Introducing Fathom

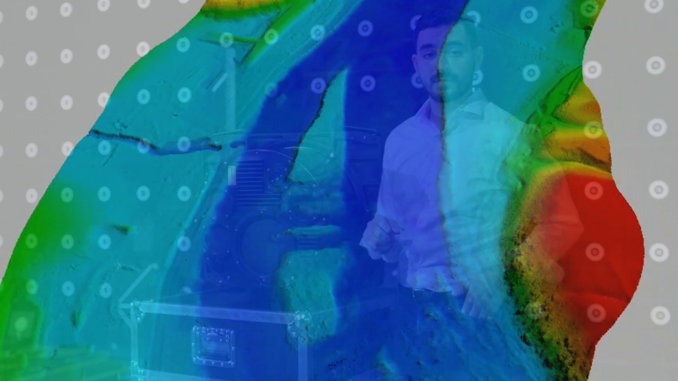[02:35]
As such, with a single flight line and a single instrument,
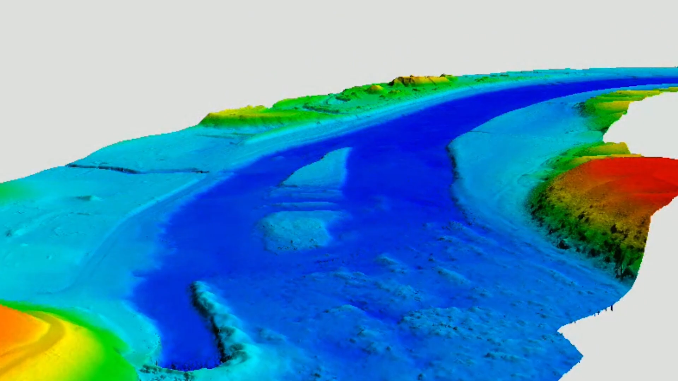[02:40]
Fathom can capture the full coastline with topography, lithometry, and photography.
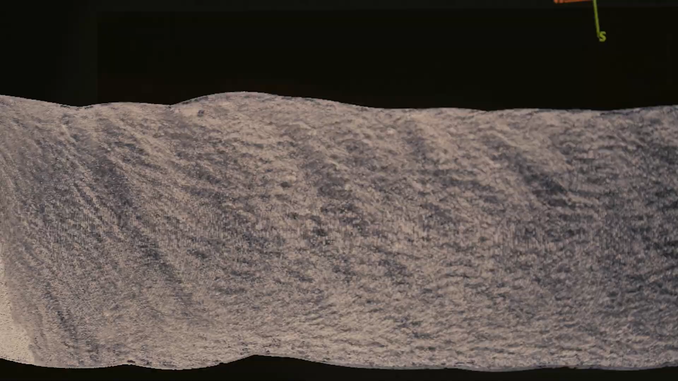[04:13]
reflectance images, and various photogrammetric outputs. The workflow is simplified and user-vetted.
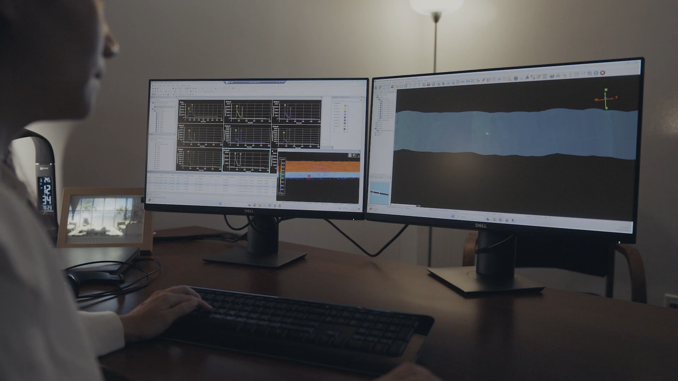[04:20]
It's focused on reducing manual editing and ultimately reducing the
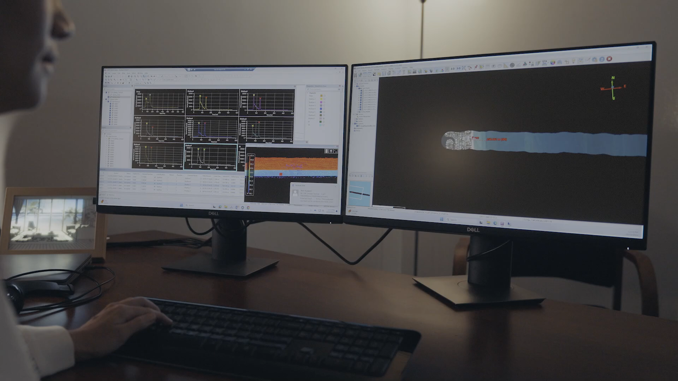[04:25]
training requirement for effective data processing.
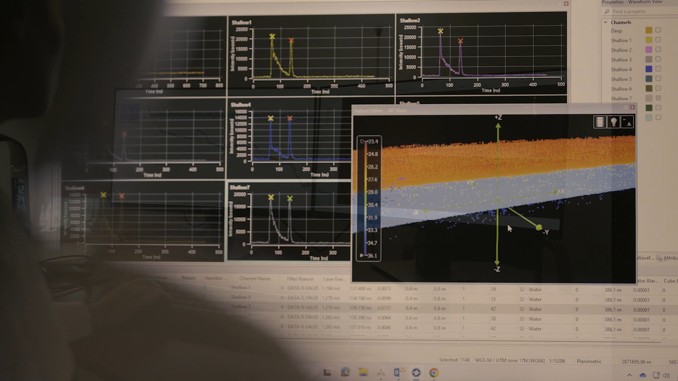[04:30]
All of this is wrapped in a Keras environment, a workflow well-established within the hydrographic community.
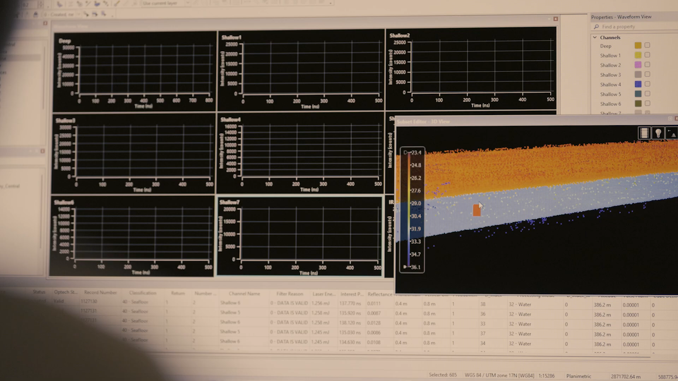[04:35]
It is designed for large-scale production with fast turnaround time.